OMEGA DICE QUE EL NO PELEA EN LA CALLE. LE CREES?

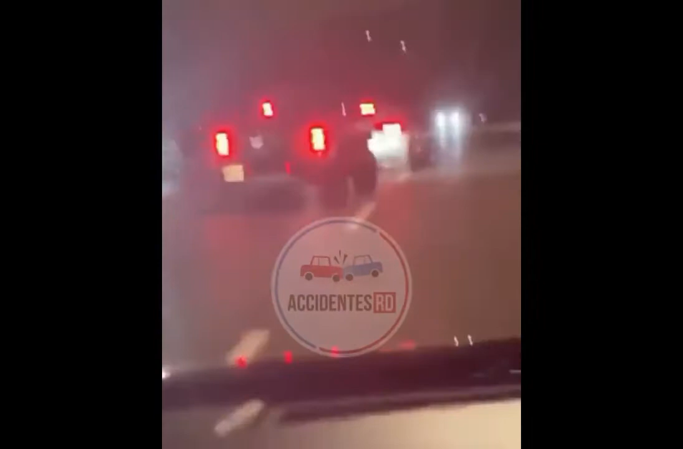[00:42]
dice que lo trancó y le guayó la guagua. Él se apió Omega a mirar su vehículo, a chequear su vehículo, a ver qué fue lo que pasó.
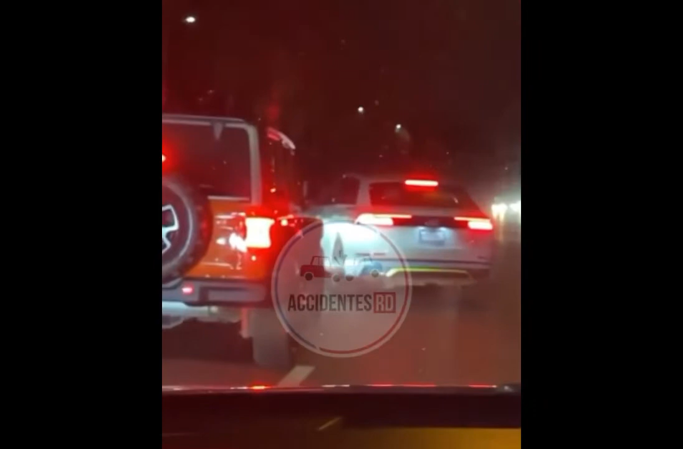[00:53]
Y le tiró una foto al tipo porque el tipo se fue. Y eso fue todo, eso es lo que él dice. Omega, así que el tipo no anda peleando en la calle.